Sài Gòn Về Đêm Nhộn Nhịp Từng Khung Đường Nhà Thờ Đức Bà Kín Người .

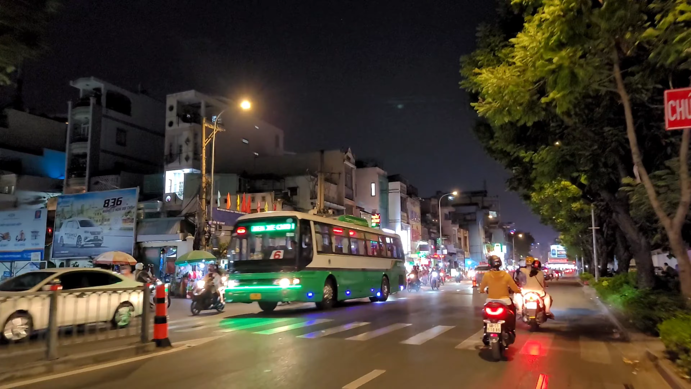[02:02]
Nhà dân mở rất là nhiều, cửa hàng mở cửa khá là muộn.
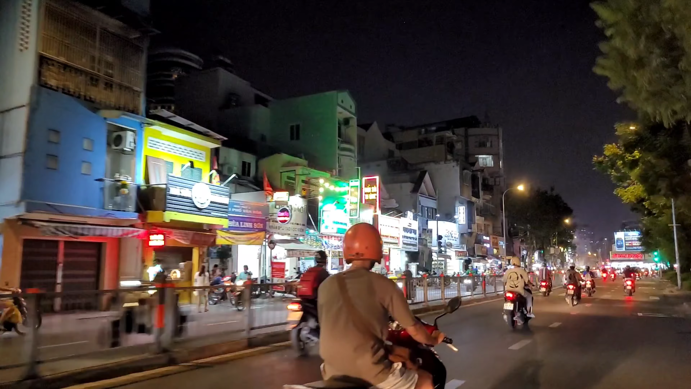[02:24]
Đây không hiểu sao mà rất là nhiều rác ở khu vực này. Đấy, rác đấy ngay cái trụ cây đèn xanh đèn đỏ vậy. Không hiểu. Đấy, những cái trụ đèn này là giống như kiểu mà người ta đầy rác á, rất là nhiều nha.
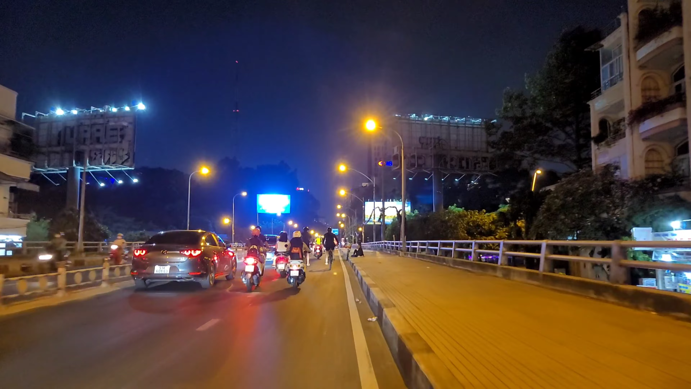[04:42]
Thị Nghè thì bên này thì đang có mấy bạn là câu cá cái bên này.
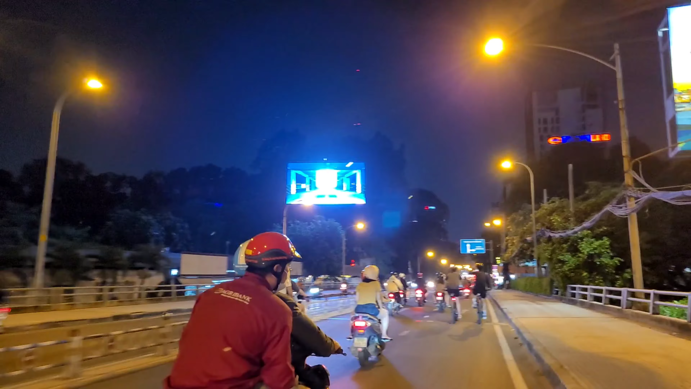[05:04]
Về cái khuya thì Hải cũng thấy có một số cô đứng ở trên cầu này, nếu mà về tầm khoảng 11, 12 giờ đêm á, lâu lâu mình đi về và thấy có.
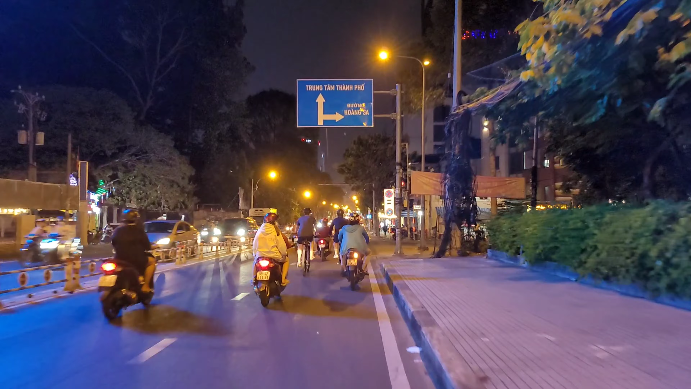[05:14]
Nhưng mà Và bên này là thám công viên, chỗ này thì đóng cửa thôi. Đấy, về đến khu này thì thấy nó nhộn nhịp hoàn toàn đấy.
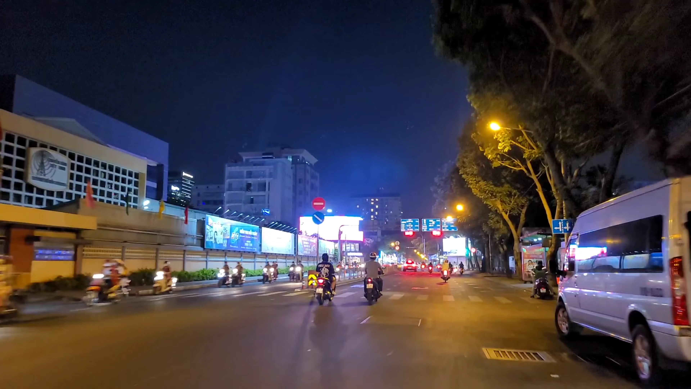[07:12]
Về phía trước có mọi người là con đường cắt nhau giữa con đường Nguyễn Thị Minh Khai giao nhau với đường Lý Tiên Hoàng, cũng như là từ phía bên trái về phía bên sang phía bên phải là cầu Thủ Thiêm 2 nha, về đến hướng quận 1. Đây, còn 20 giây nữa mình đứng đây mình chờ một xíu, sau đấy mình cũng tiếp tục đi.
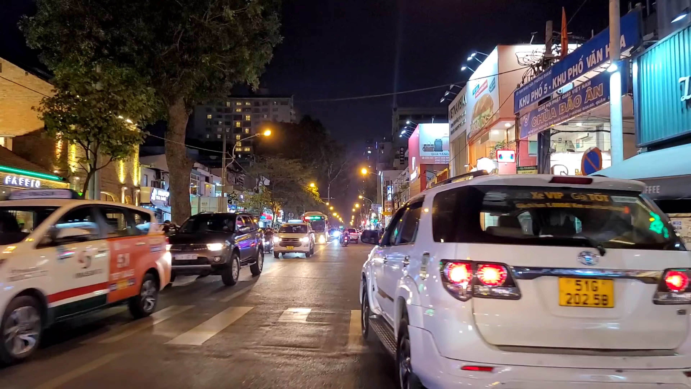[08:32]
Cái này đi lố quá rồi á, đi qua luôn chỗ nhà thờ. Bây giờ Hải sẽ chạy qua Hồ Con Rùa bù lại chỗ nhà thờ cho mọi người nhé, quên mất đi kia rồi.
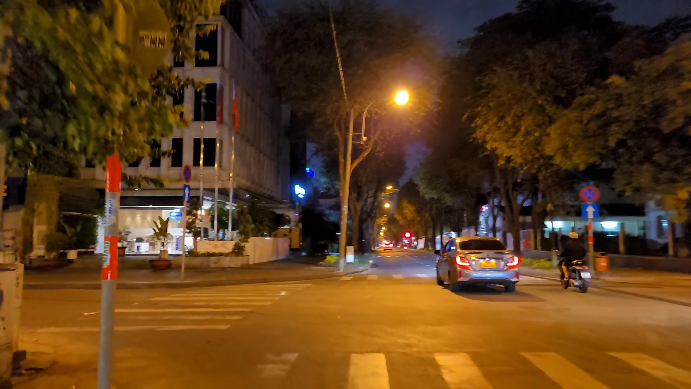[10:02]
Mình về một con đường Trần Cao Vân, sau đấy ra đến Hồ Vân Rùa.
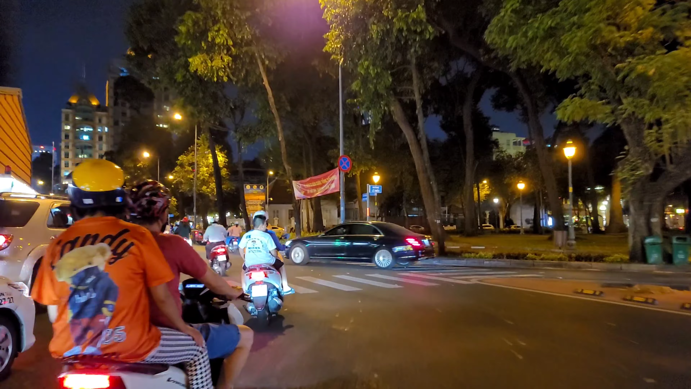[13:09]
Đây mình ra đến bên nhà thờ Đức Bà và địa điểm nổi bật tại nhà thờ Đức Bà đấy, cà phê bệt.
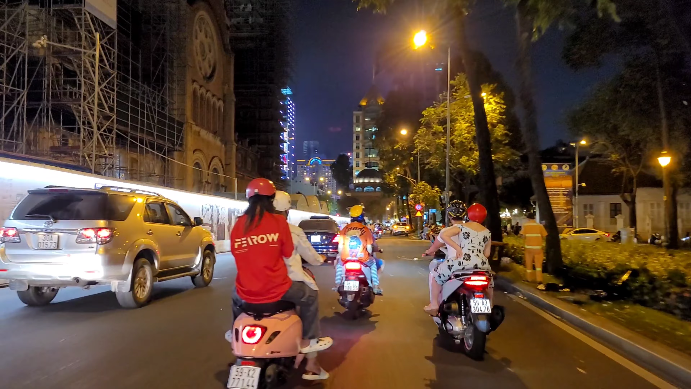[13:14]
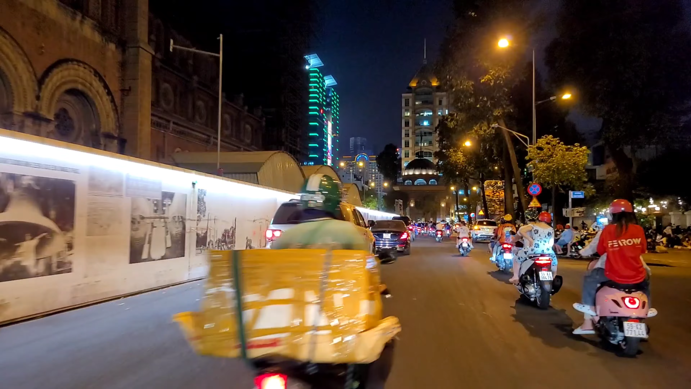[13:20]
Rất là đông.
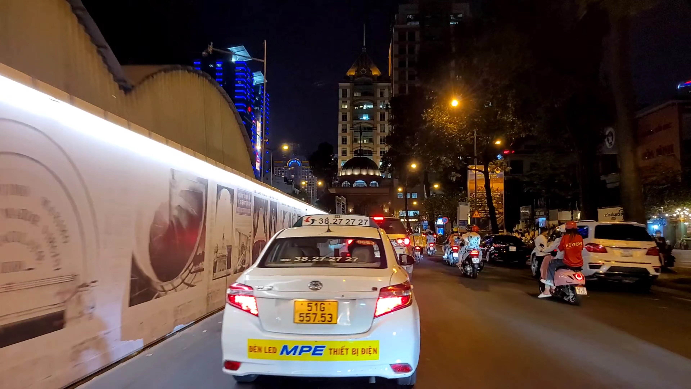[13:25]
Cái này hai đi thì ít lắm, bây giờ thì thấy có vẻ là đông hơn lúc cái này đi rồi đấy. Bây giờ đi xe máy gần một tiếng, đau hết cả lưng rồi. Đấy mọi người, đông không? Đông giá man luôn đó.